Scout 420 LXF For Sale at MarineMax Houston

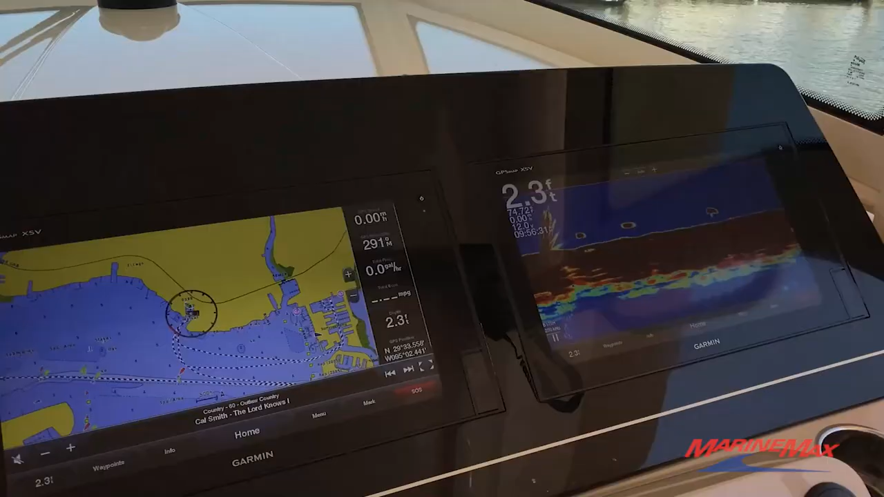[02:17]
We've got three 12 inch Garmin flat screen touchscreen GPS's with sounder,
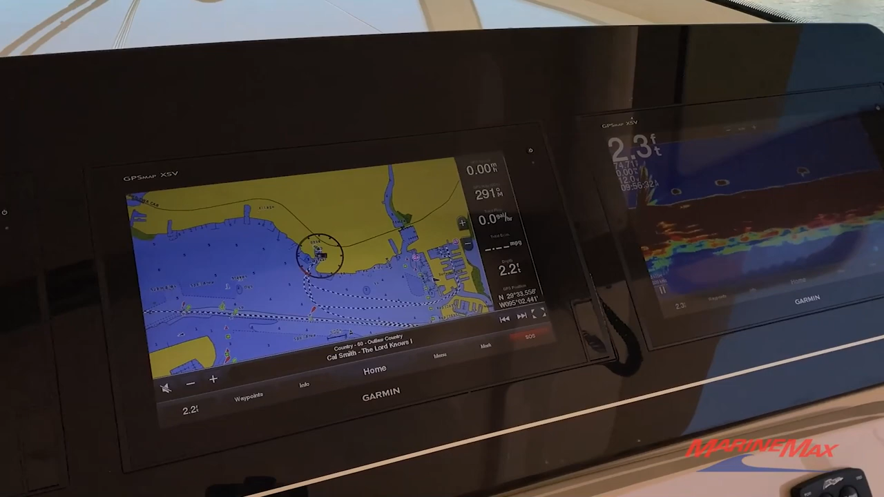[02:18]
chart plotter, radar, and our internal DC switching system.